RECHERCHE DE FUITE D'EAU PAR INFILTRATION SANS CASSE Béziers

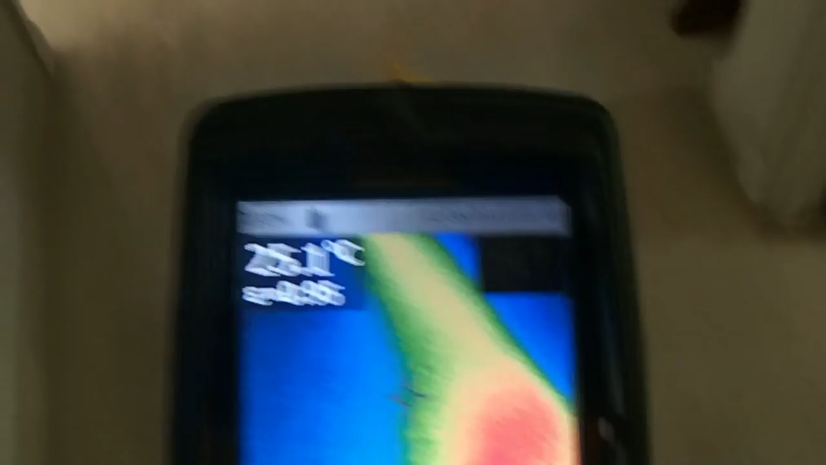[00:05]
Il y a bien le réseau qui va à droite, à gauche, tout le long.
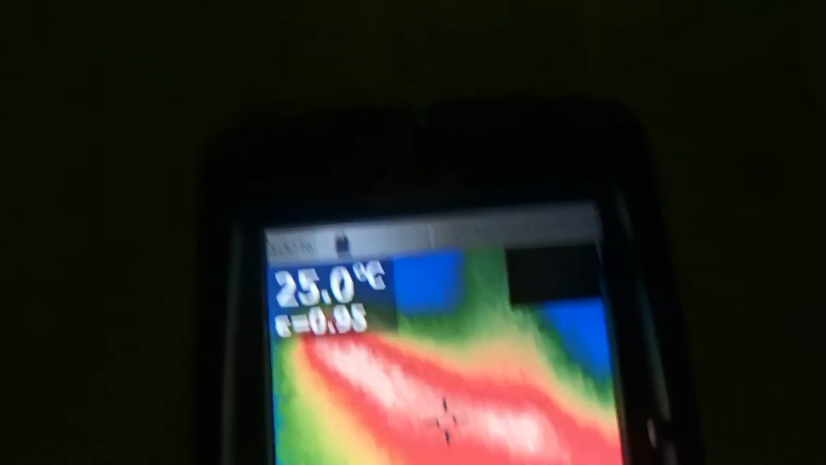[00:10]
On screen: spot 25.0°C
On a une partie qui va de ce côté et une autre partie ici.
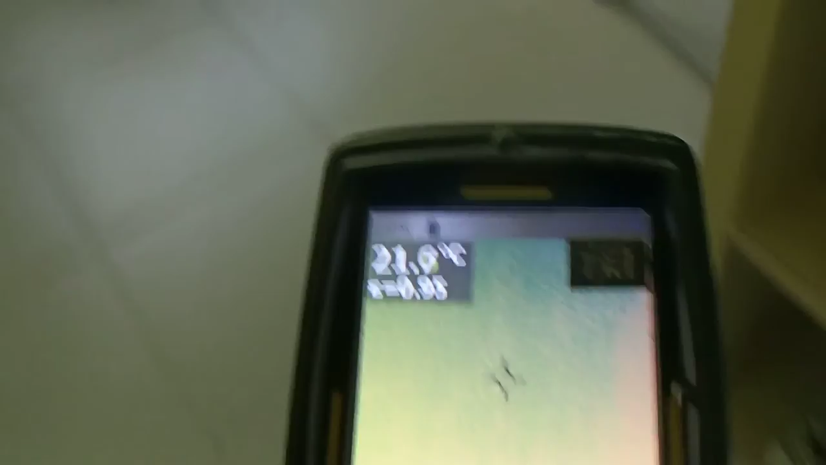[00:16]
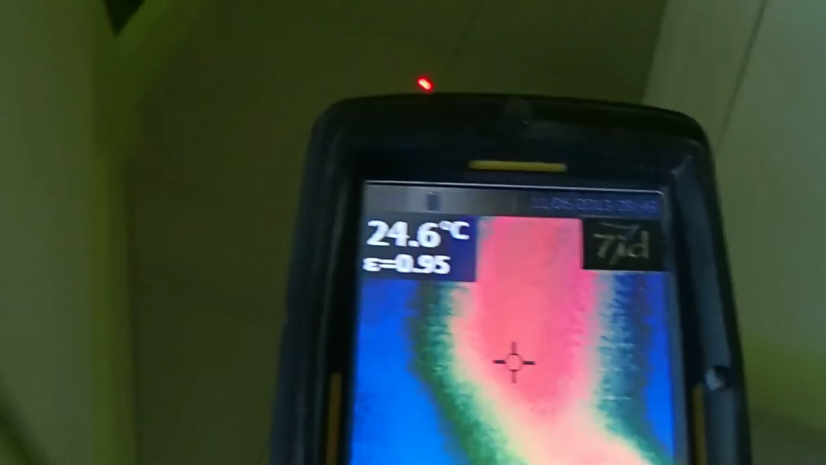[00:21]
On screen: spot 24.6°C
Et là, on a trouvé la boîte, on a démonté.
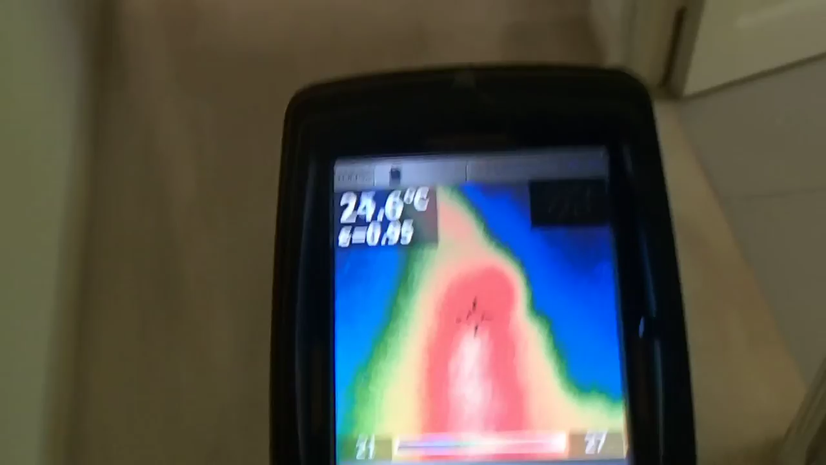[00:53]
Je ne vais pas dire qu'il y a une fuite pour les amateurs.
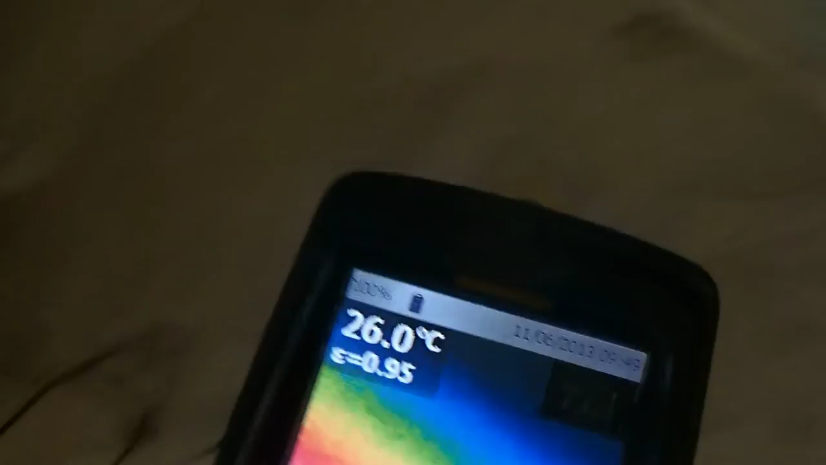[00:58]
On screen: spot 26.0°C
Fuite détectée à l'extérieur. Infitration partant de pluie.